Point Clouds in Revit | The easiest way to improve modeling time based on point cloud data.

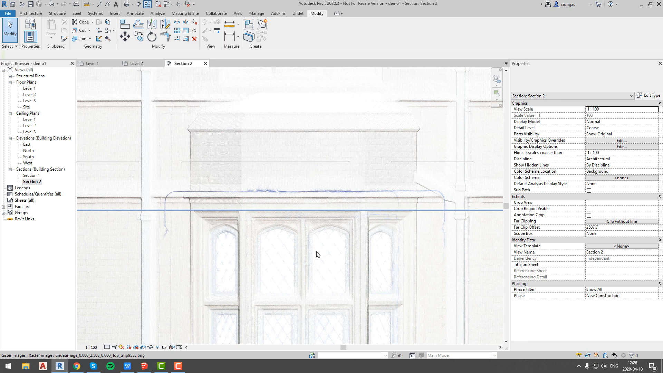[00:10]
So what we do different? Instead of loading RCP files we are using undet database and generate dynamic images,
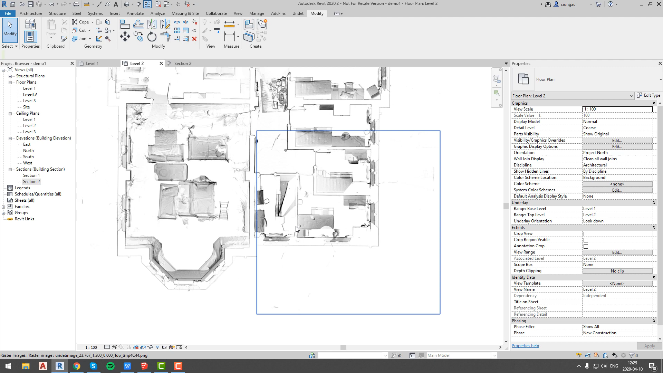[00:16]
which significantly improves your performance.
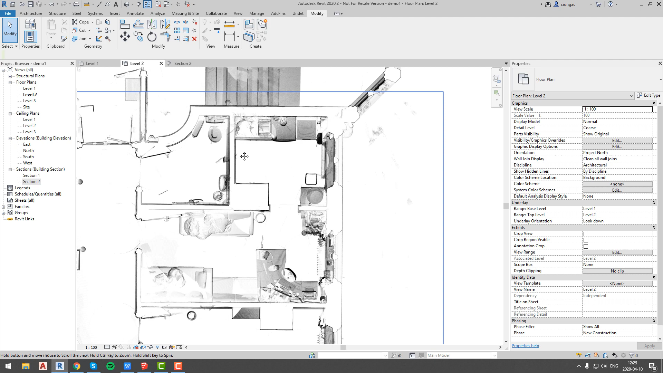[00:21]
You can easily create as many dynamic images with different information as you need in same Revit view,
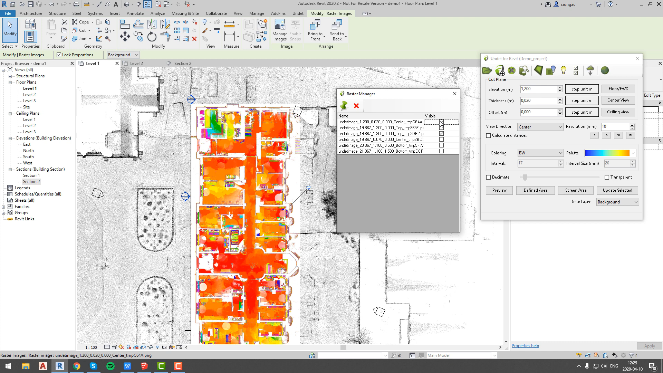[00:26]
and you can easily edit and manage created images to see information that you want to see.
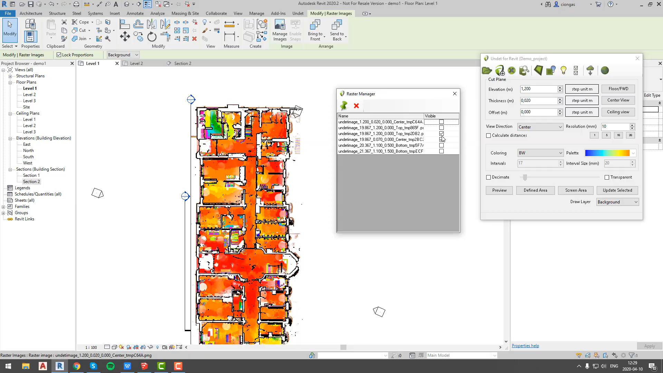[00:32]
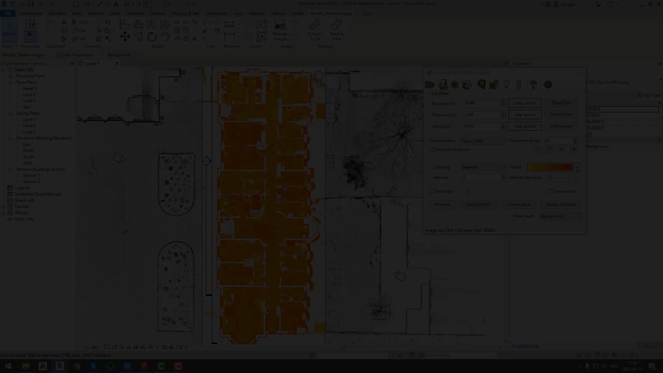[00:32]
To increase visibility, you can edit created dynamic image and update information that you are interested in,
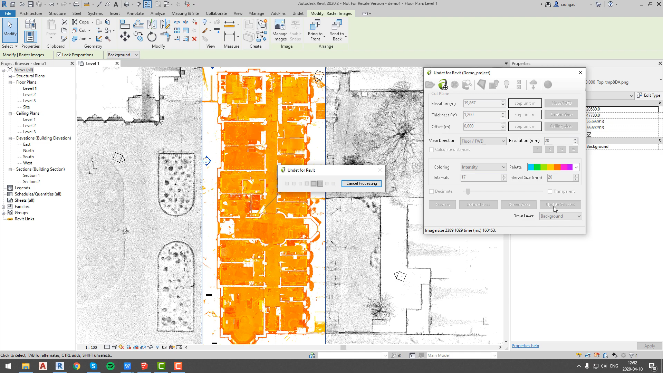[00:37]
or simply create new higher resolution dynamic image.
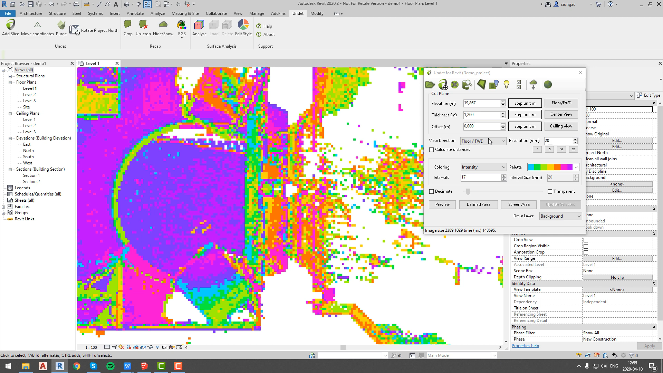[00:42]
Since undet is creating dynamic views in Revit views, this allows you to control what you want to see and when you want to see it.
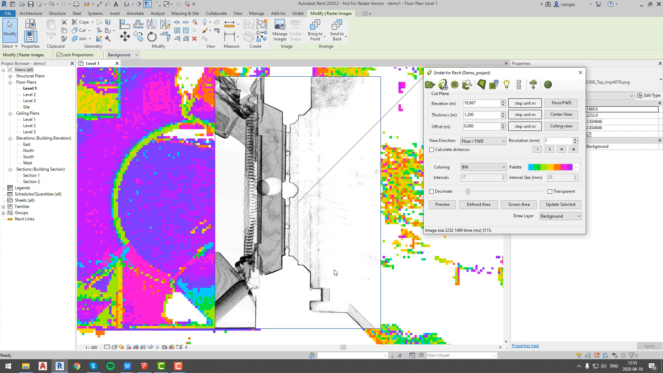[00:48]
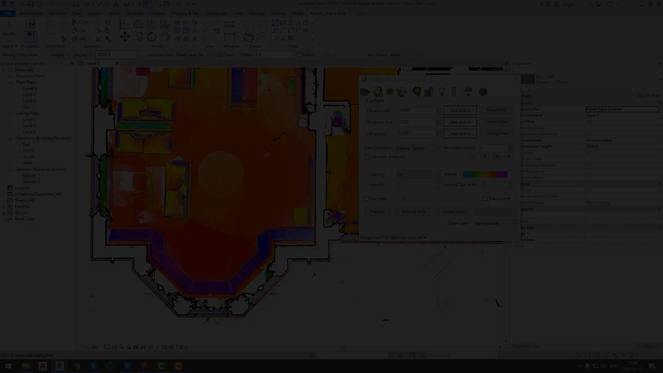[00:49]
Using dynamic images you can increase your modeling speed twice,
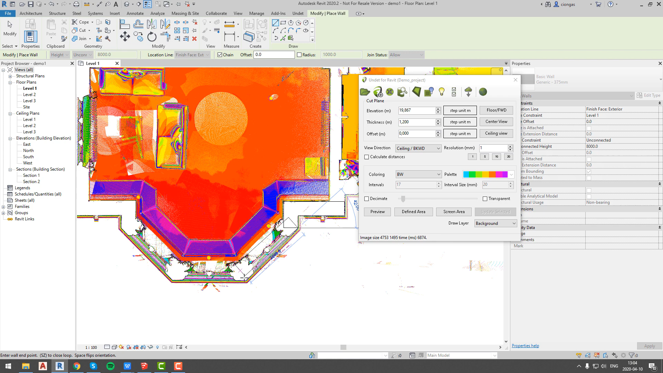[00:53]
using undet for Revit you will eliminate lag every time you use common functions
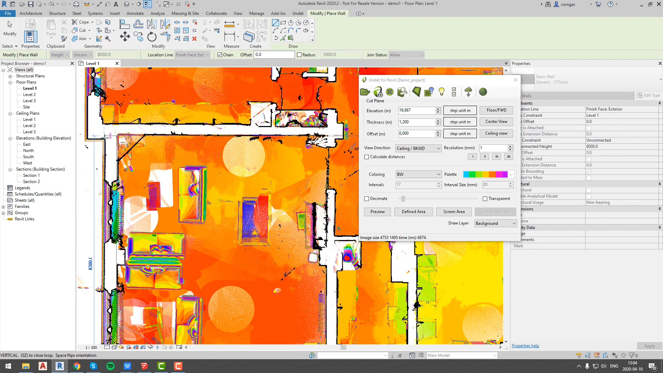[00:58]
such as pan or zoom in and zoom out and this allows us to majorly increase modeling speed.
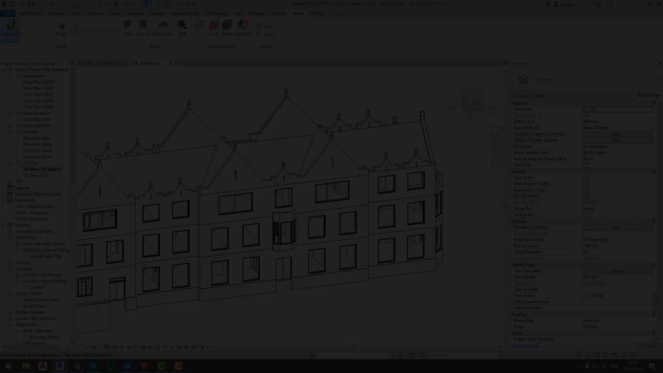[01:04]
Lastly we created surface analysis tool which will allow you to check model accuracy compared to point cloud information. Undet will also generate report according to predefined or manually adjusted scales.
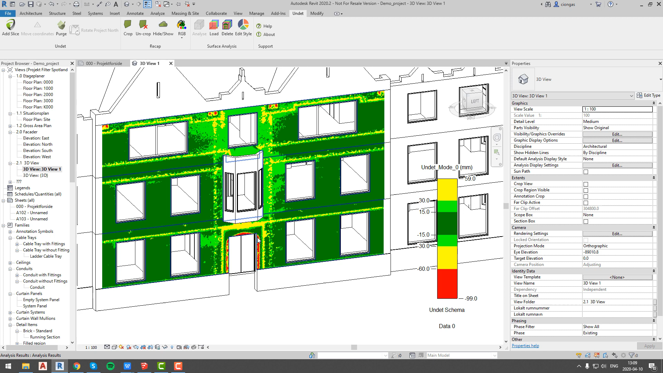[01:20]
This is useful when model was created using outsourcing services it helps to know if model was created according to agreement.